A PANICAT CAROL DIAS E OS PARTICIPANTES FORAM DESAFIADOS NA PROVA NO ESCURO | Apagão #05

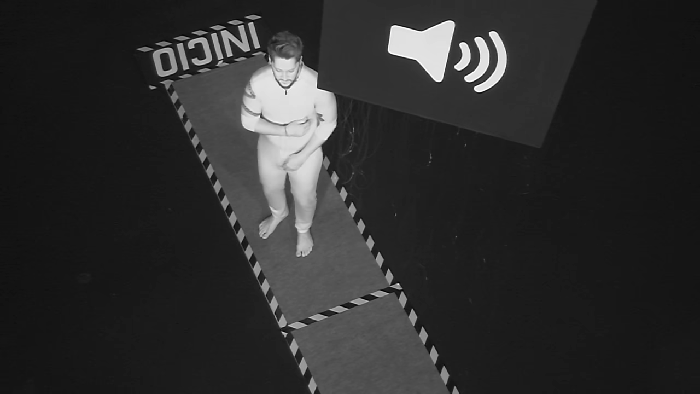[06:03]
Olha o susto, aí, se liga, se liga, ai, se liga. Conseguiu de nada.